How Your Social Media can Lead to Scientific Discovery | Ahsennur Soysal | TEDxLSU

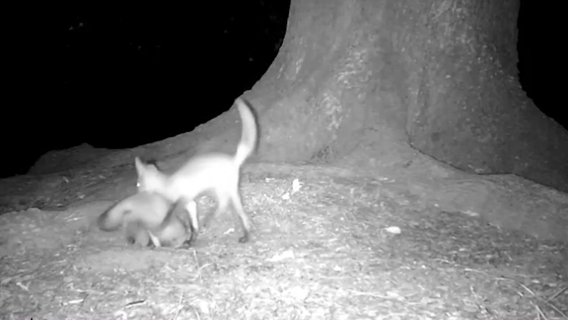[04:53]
As you can see, they would run around and rough play with each other in such a lively manner and sometimes near the streets.